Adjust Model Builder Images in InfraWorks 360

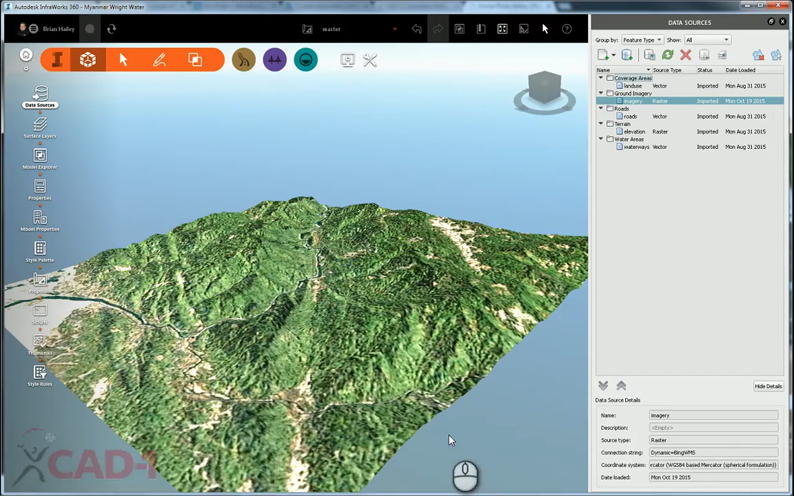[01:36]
It's not the best imagery in the world, but at least it's better than what I had.